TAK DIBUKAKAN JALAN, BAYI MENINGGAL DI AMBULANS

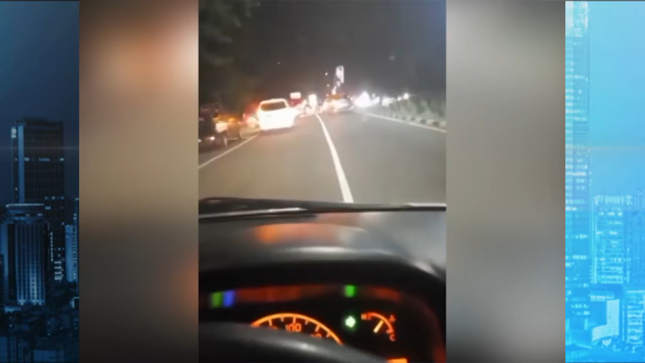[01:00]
si sopir menyebut bahwa ia tidak diberi jalan dan tidak mendapat pengawalan sehingga pasien yang dibawanya meninggal di atas ambulans.
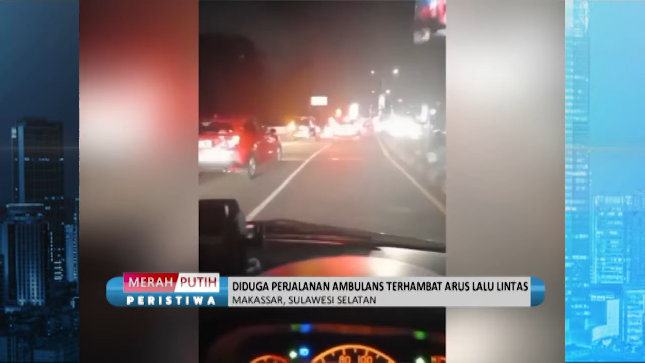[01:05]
Terdengar pula suara histeris seorang wanita yang diduga adalah ibu dari bayi berusia 7 bulan yang meninggal itu. Terakhir, video menyorot ke kursi penumpang.